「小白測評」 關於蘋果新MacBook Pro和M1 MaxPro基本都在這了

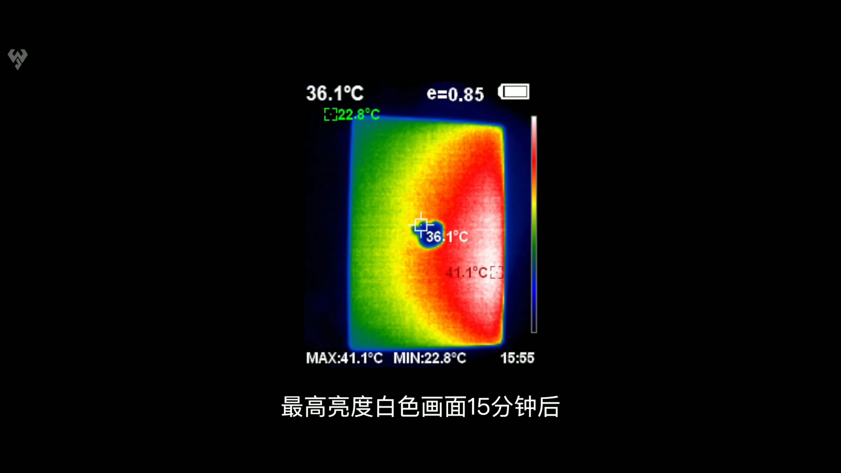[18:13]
On screen: spot 36.1°C, max 41.1°C, min 22.8°C
色画面15分钟后最高温度就来到了41.